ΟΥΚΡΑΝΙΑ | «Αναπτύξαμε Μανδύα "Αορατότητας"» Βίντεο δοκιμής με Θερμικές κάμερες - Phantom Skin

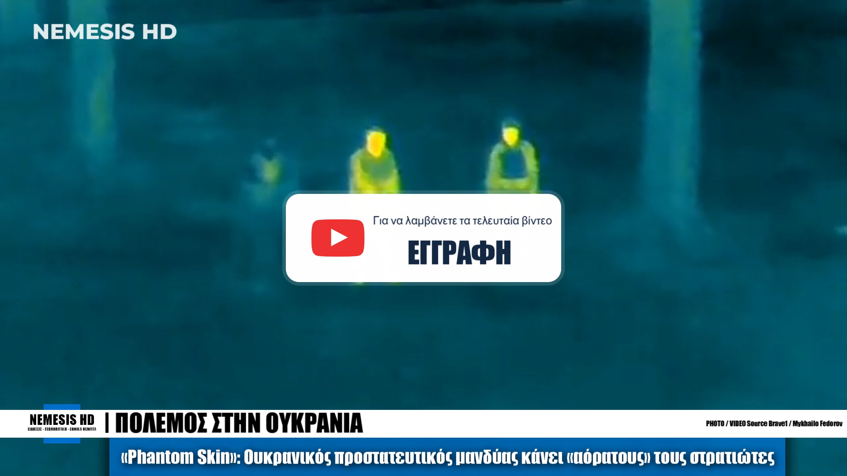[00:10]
προστατευτικό μανδύα που έχει σχεδιαστεί για να προστατεύει τα στρατεύματα από τις θερμικές κάμερες των ρωσικών drones και της πολεμικής αεροπορίας.
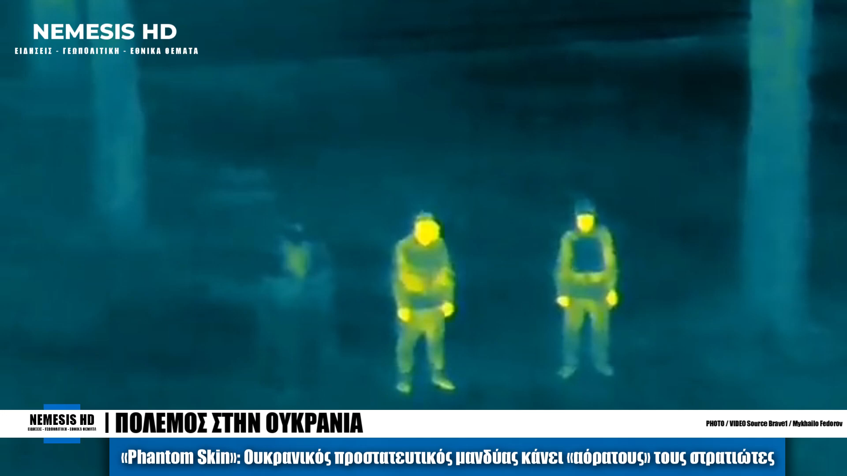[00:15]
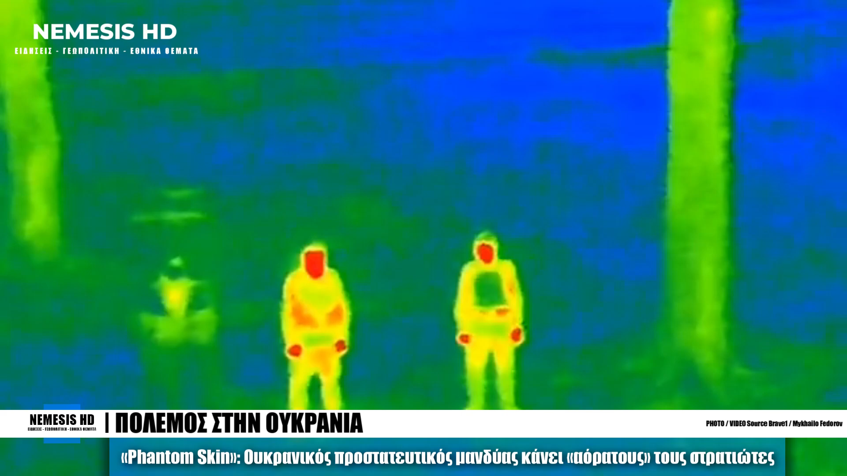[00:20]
Με το όνομα Phantom Skin, αυτή η τεχνολογία αιχμής εμποδίζει αποτελεσματικά την υπερυθριακτηνοβολία καθιστώντας
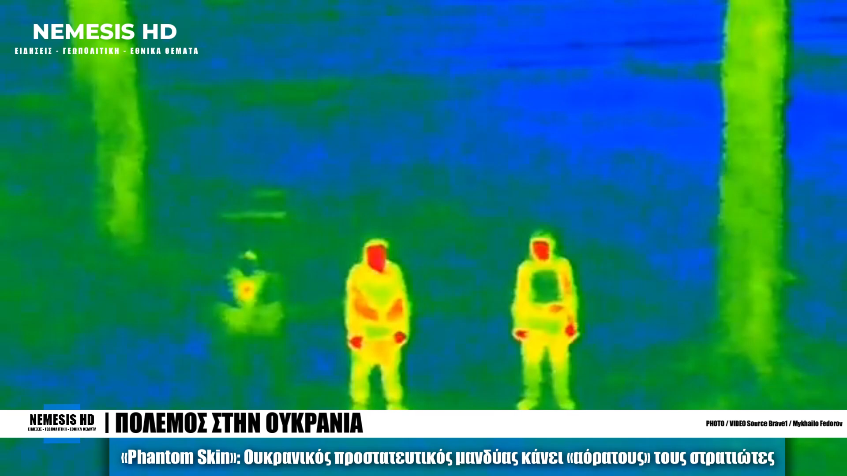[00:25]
στρατιώτες μη ανοιχνεύσιμους από τις ρωσικές θερμικές κάμερες.
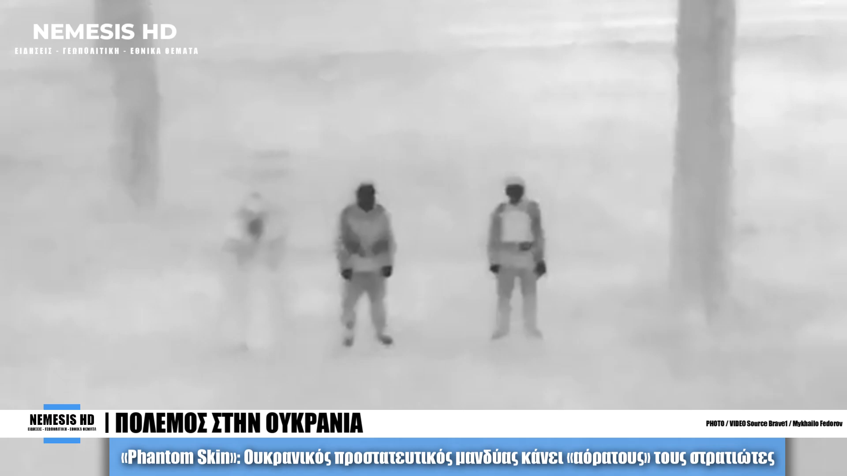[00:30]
Αποφασισμένος να βρει μια λύση για να προστατεύσει τα ουγρανικά στρατεύματα, ένας κάτοικος της πόλης Μπούτσα στην Ουκρανία, ο οποίος επέλεξε να παραμείνει ανώνυμος, χρησιμοποίησε την εμπειρία του ως επιστήμονας υλικών για να πρωτοστατήσει την ανάπτυξη του Phantom Skin.